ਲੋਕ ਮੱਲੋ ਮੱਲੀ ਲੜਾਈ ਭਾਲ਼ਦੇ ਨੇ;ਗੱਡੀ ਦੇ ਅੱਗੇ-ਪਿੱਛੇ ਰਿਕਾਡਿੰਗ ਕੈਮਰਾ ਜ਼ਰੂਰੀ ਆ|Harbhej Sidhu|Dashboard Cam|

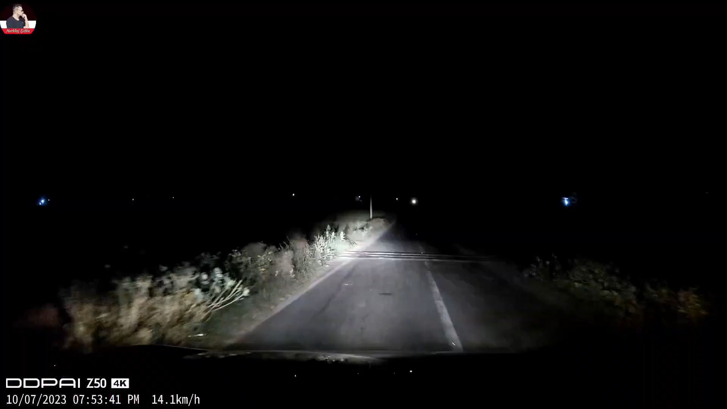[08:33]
अपना जड़ा रात आड़ा वीजन अदुकर डिदेयां लेटा हूं दिगांवा एद नाल भी बंदा पशान चाह सागता देखो ले आई दा करक्या रात द वीजन अई भी क्लियर आहाना ते वाजवीर कोड़ अंदर ली करता